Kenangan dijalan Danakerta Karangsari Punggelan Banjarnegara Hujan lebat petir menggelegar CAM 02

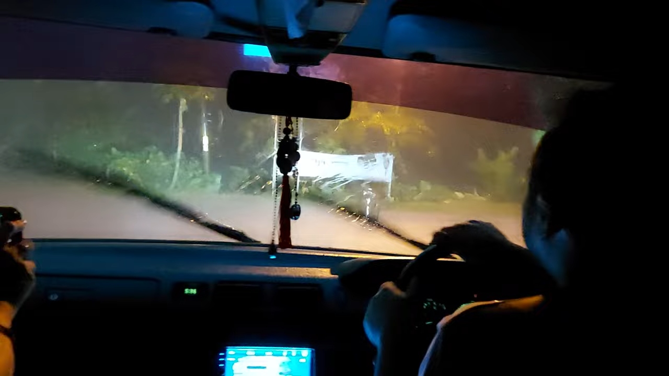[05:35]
biungnya harapannya, aduh gak datang ini, udah hujan. Oh, tumbang tuh, pohon tumbang. Tepat.